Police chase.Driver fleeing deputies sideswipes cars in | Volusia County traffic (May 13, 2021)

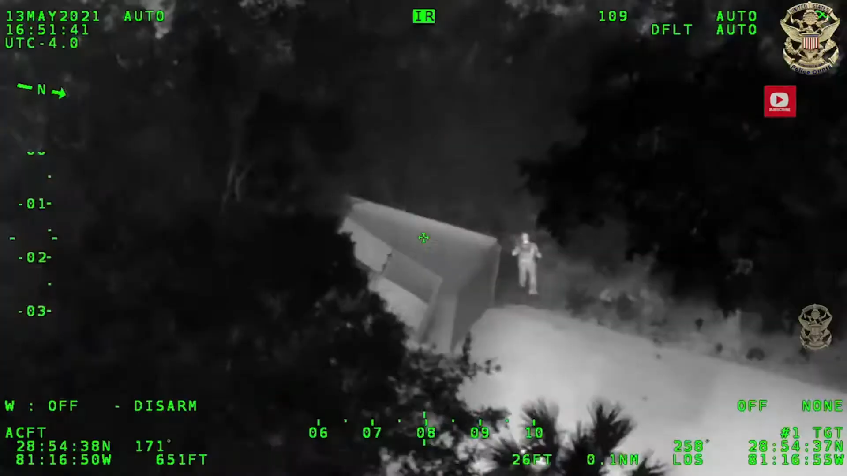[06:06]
Now we got flagged down and said that he ran over here behind the Circle K show.
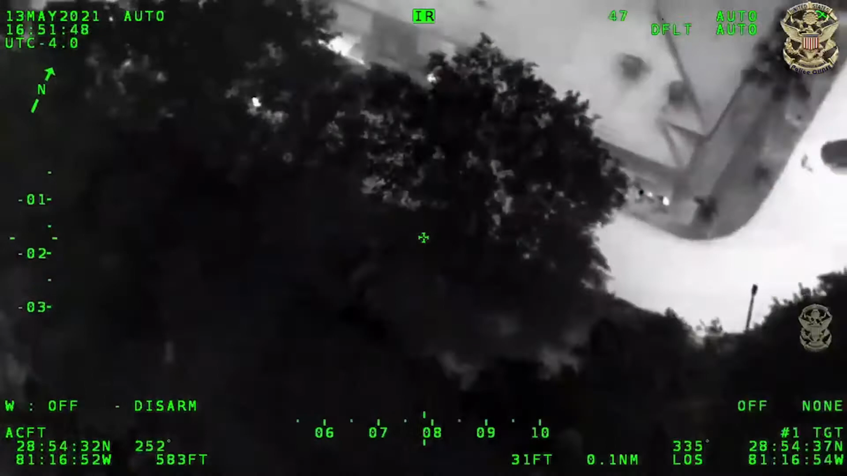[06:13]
Hey, here, one at gunpoint. I copy one at gunpoint, 1651.